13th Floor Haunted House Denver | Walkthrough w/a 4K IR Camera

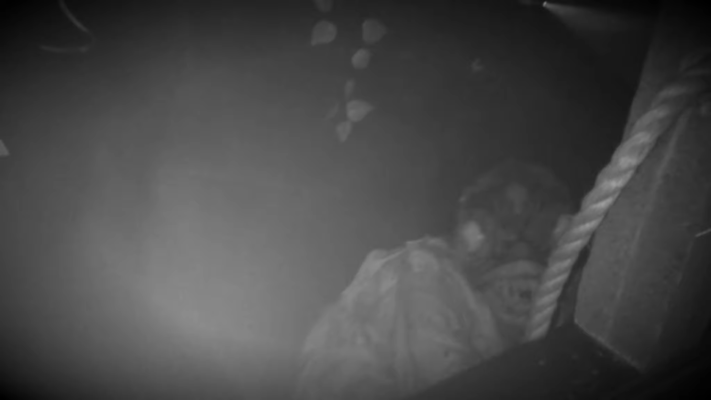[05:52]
Man, that's like the creature of the Black Lagoon shit right there. You're awesome, brother. Thank you.